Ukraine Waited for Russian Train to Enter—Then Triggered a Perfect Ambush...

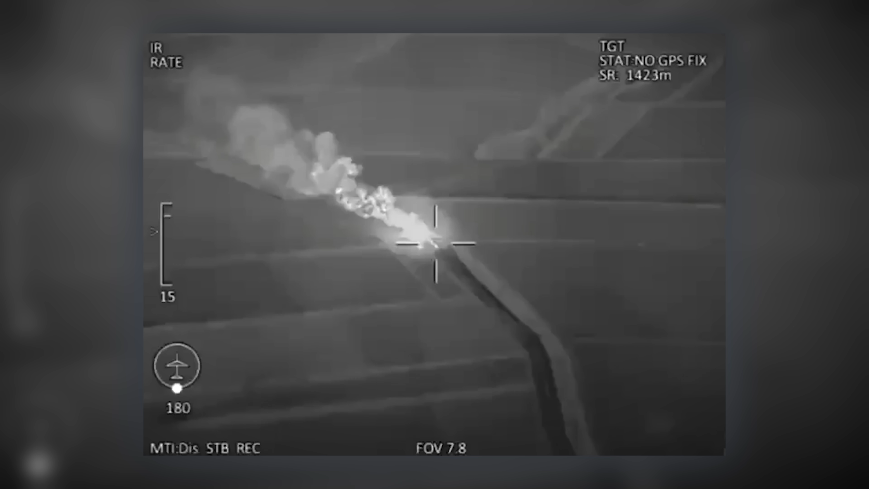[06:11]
These cameras transmitted the thermal map of the explosion to the operator center.